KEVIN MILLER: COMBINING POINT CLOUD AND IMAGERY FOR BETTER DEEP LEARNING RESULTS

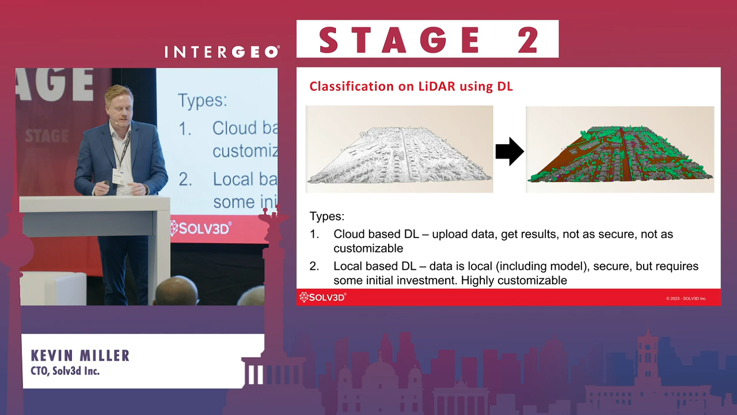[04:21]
models so but because of that it's highly customizable you can train on any object or if you have special types of classes that aren't part of those common models that somebody's created you can train your computer to understand them so in a very easy to use interface on the imagery side on the left here we have an aerial tile
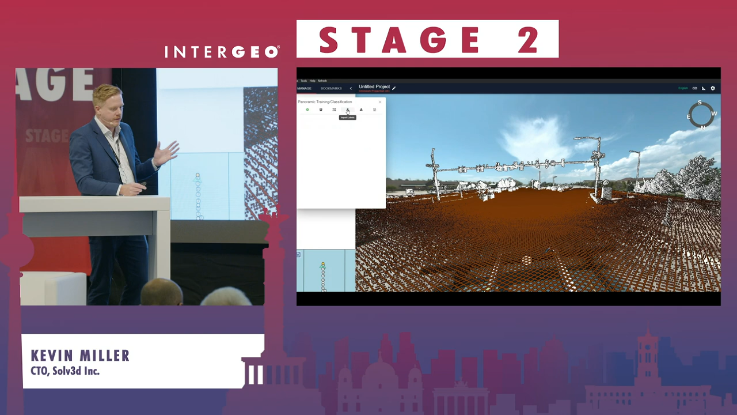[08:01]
trained a model just like I shown with that badge reader and now we're running it on the data